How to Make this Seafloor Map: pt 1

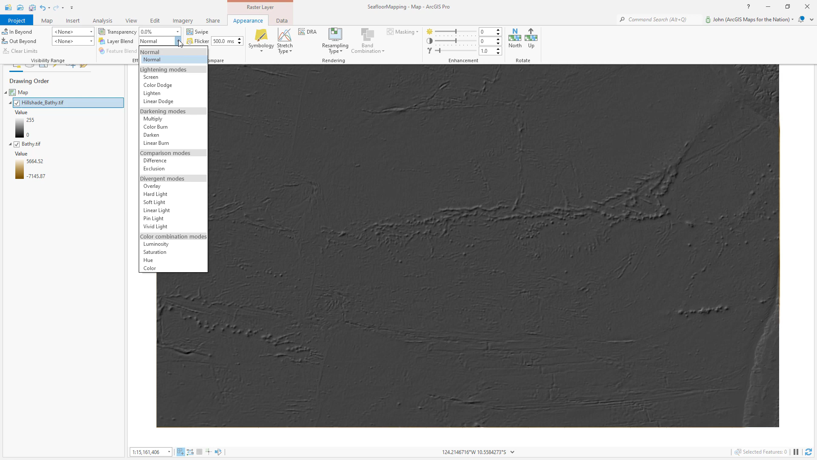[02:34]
The layer blend right now is normal, which means it just shows up on top of whatever's underneath it. But I want to mathematically stitch these together, informing the light and the dark with the colors of my elevation. So instead of normal, I'm going to choose hard light. Now we have something that is driven by elevation, darker to lighter, but also informed by an artificial hillshade. And now I want to give this a sense of wateriness. And I'll select my original bathymetric layer.
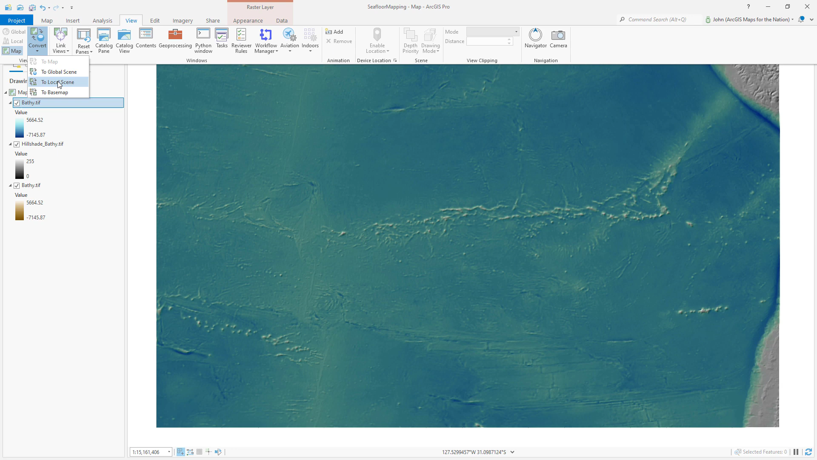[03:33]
You can, in the view tab, convert any 2D map very quickly and easily to a 2.5D local scene or a fully 3D global scene. Let's do global.